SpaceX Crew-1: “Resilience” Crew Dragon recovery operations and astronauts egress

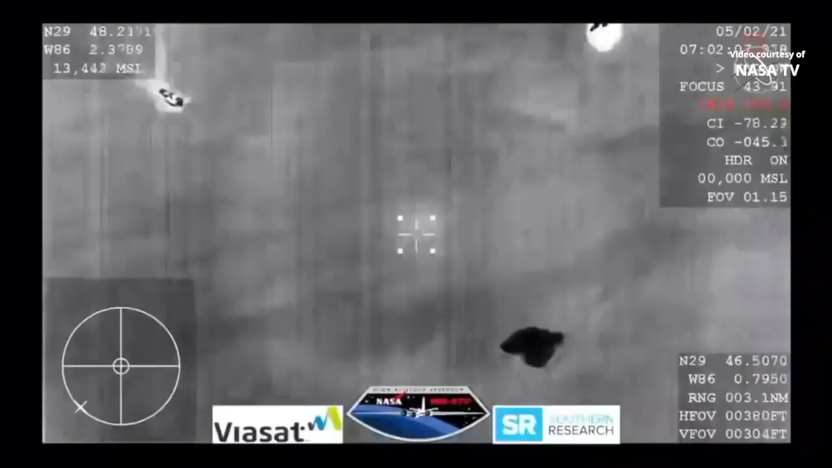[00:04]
And here's an aerial shot of those fastboats approaching, seeing some activity of that fastboat around Crew Dragon, and that's what's in the middle of the screen right now.